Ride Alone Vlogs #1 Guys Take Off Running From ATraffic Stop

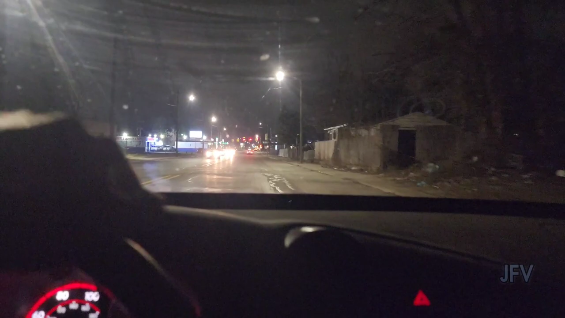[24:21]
So I actually can take the expressway to get there. This is Southfield Freeway, I think. Yeah, it's South. Wait. Okay, Southfield is down there, so we can take Southfield Freeway to get there, because it's a little, make sure no cars coming. Like I said, people run red lights.
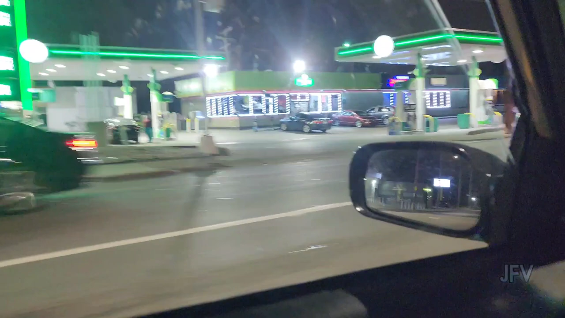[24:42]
That's a dangerous gas station as well. So we can take Southfield to get there. And we'll get there faster. So, yeah, let's go down here.
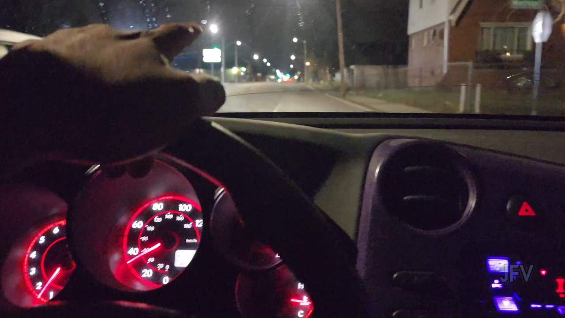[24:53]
We're gonna take the expressway, and then we're gonna come up And it should be in that area. And 7 Mile is kind of in that area too, so. All right. Nice little Jeep. So, the freeway wasn't that far. Oh, shit.
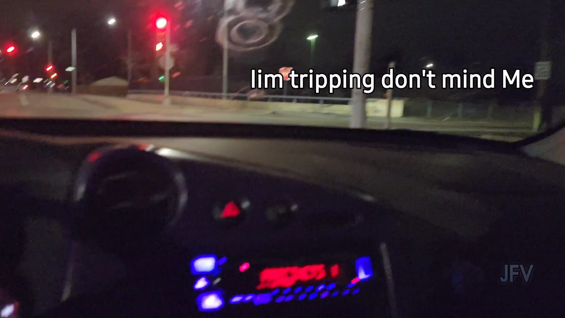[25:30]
I don't know why people be like. I mean, I was gonna stop anyway, but I did not see him at all.
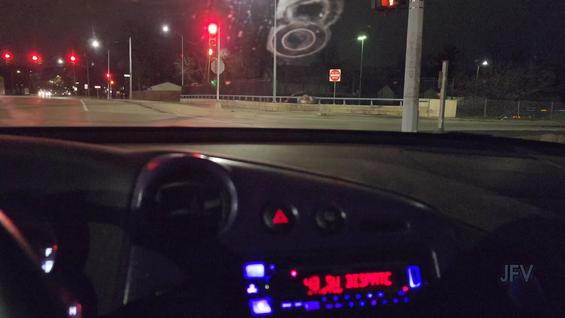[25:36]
Right? And it's not because I'm on my phone. Like, I literally. You know what I'm saying? He was in my blind. I would, like I said, I would have seen him. But, like, regardless of if I seen him or not, bro, it's nighttime. Wear something highlighter.
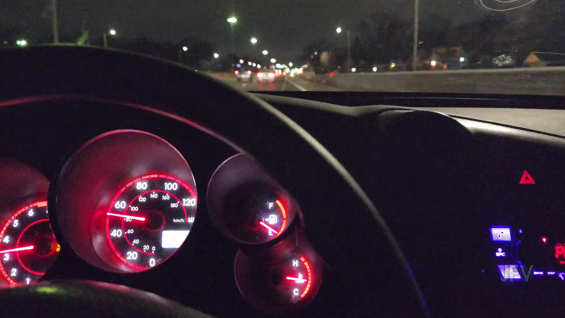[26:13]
Sometimes we gotta gas it, you know what I'm saying? Because people do the nighttime expressway be crazy too.
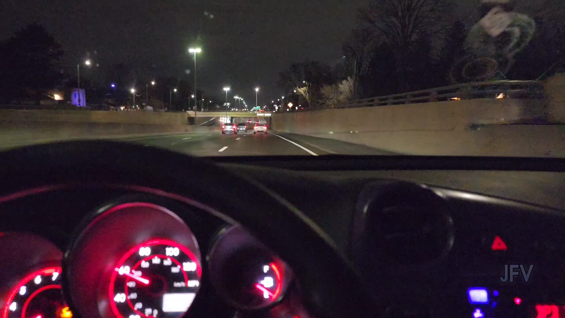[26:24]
So, Grand River and Southfield, so it's gonna be over here. Yep. So it's gonna be over here. Guy slumped behind the wheel. Now, where at? I don't know.
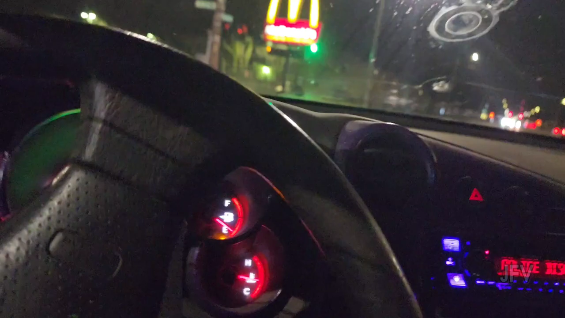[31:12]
He's not going anywhere. Now, if he had his lights on, then I would go see where he's going.
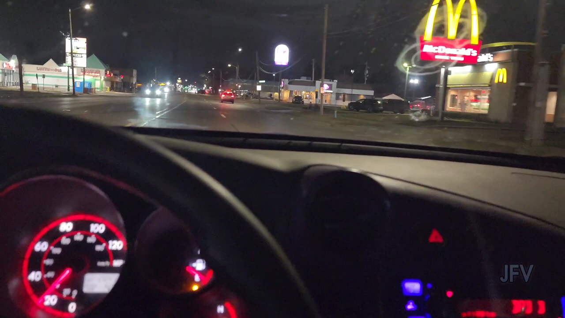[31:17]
But, hey, you following us? It's like, it's a cop up here.
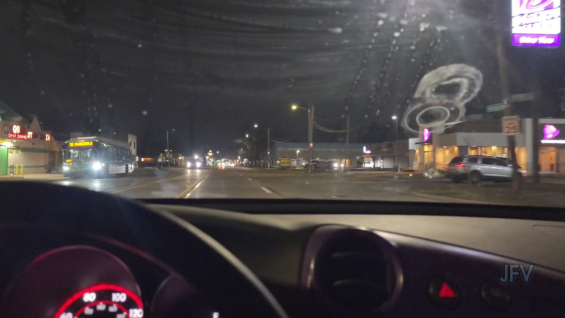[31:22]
Well, I thought I seen lights.
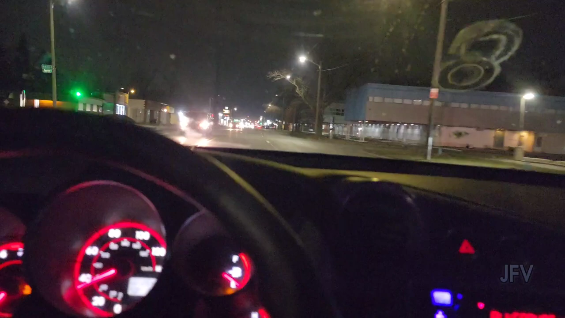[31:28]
Did I see lights? I don't see lights. 7 Mile is this way, so we got to go that way. But, I seen that cop turn around. I wondered where he was going, but apparently he wasn't going anywhere, so. Oh, I see him. I see the cops. 6 Mile and something. Braille or something. Can you hit that? Okay, 6-1, can you hit that way? 6 Mile and
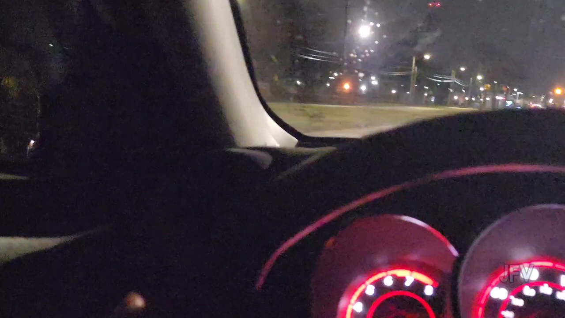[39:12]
Oh, there's a cop right down here too, huh? Where are you going? 2346. They couldn't have went down this far though. So, I don't know. Oh, yeah, they found somebody. We have another one wearing all black curly hair.
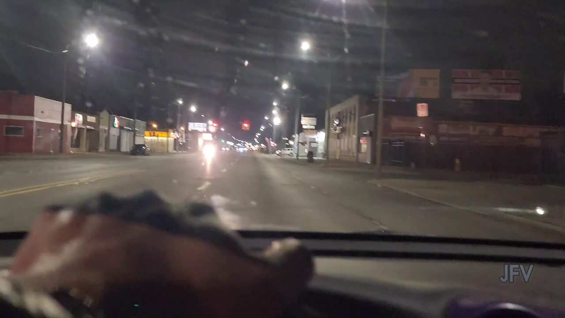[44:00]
Did you just run the red light? Anyway, next time we might go to
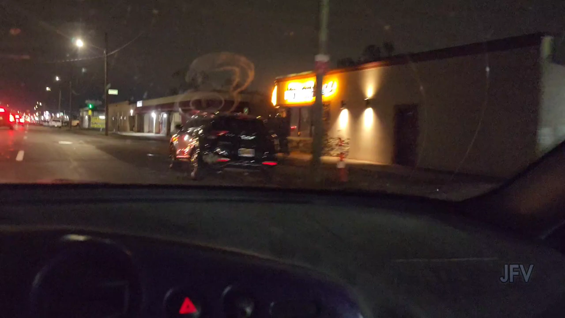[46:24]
Oh, they just standing up. Everything. No more Explorer and a black Jeep. And they're racing down the street there. Where? It's clubs over here. Bars.
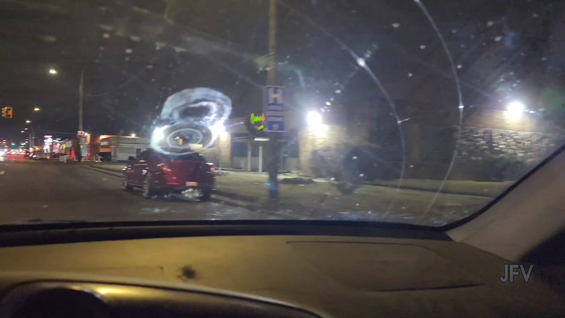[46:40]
Y'all about to get. 2055 Grasher. That's deep east. We ain't going that far. We are in the Schaefer. Schaefer McNichols. Is there a unit calling? Somebody got pulled over here. Alright. They just built that?
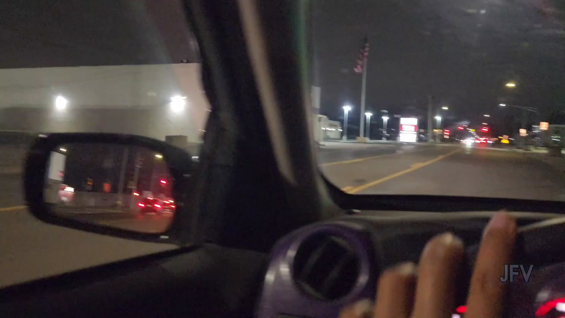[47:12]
We tore that down. That's where you get the dickies. So what's that? A happy piece of that. They got some. They ain't bad. They ain't bad.
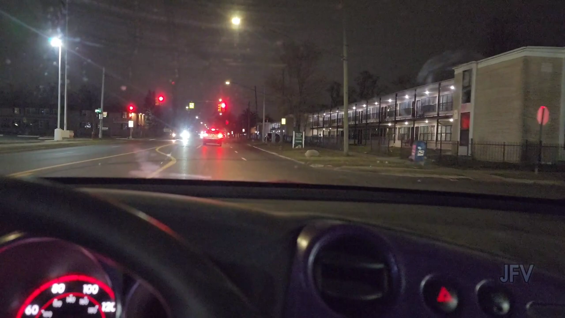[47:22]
Not a lot of action going on now. What it is, but like I said, it's different. It's stuff that I can't go to, right?